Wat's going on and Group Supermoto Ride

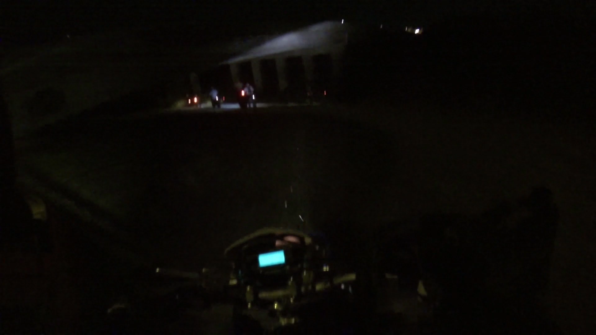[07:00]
Standard issue, concrete bridge. Check. Oh, okay.
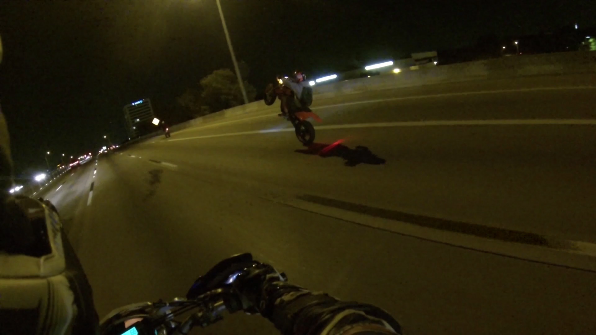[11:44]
What's up, Blake? What up, SuperBlake? What up, SuperBlake? Blake, this guy's on a KTM doing wheelies down the interstate on his KTM. I think he's showing you up. That's what's up. Still going. Yeah, man. This is like fucking three mile long wheelie. I think we got a new wheelie champ over here.
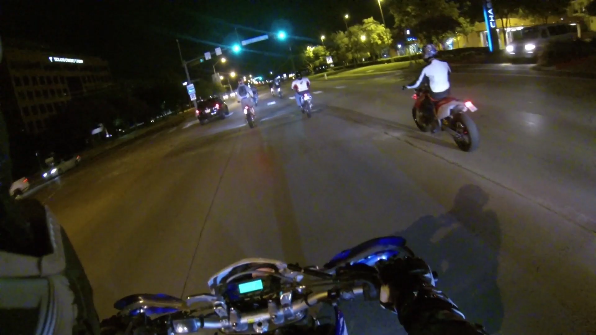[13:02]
Okay, Chad. Alright. Alright. Alright, Chad. Okay. Aw, shit. And another wheelie. I think pretty much everybody has done a wheelie so far.